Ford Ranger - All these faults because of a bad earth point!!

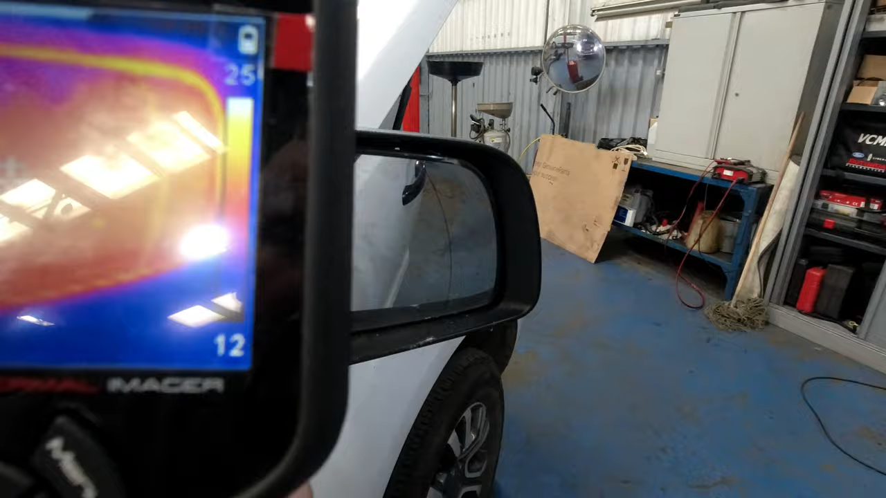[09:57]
As you can see, it's showing 19 degrees.
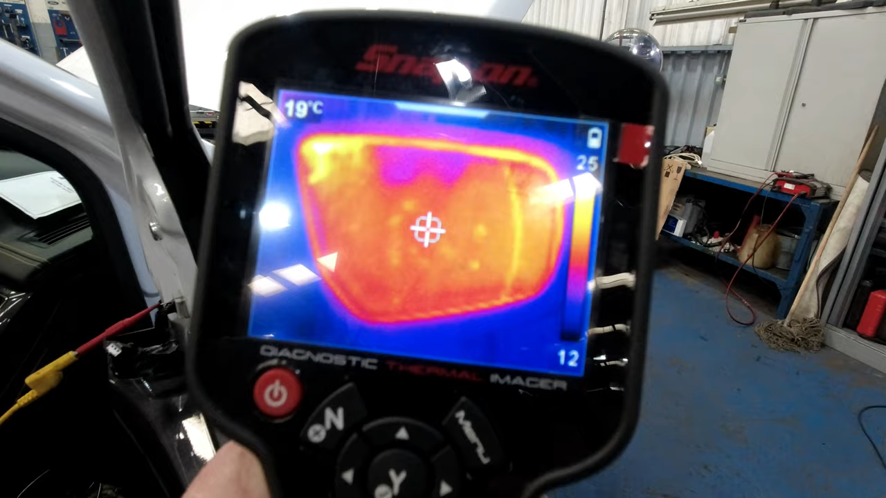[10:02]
Not particularly brilliant thermal imager. I wouldn't particularly buy one of those make if I was you.